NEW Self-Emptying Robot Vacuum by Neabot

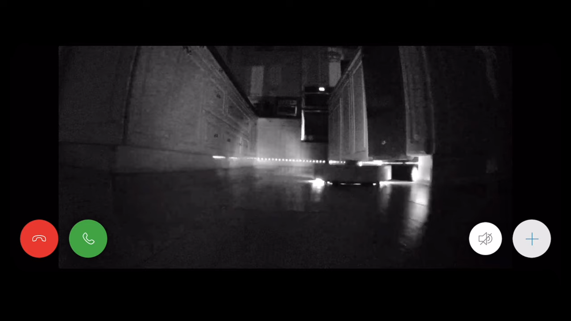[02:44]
spinning around on my security camera and when I looked at my security camera you can start seeing this laser being shot out all the way across your floor and what that's doing is actually mapping out that entire environment and when this thing spins around and maps out that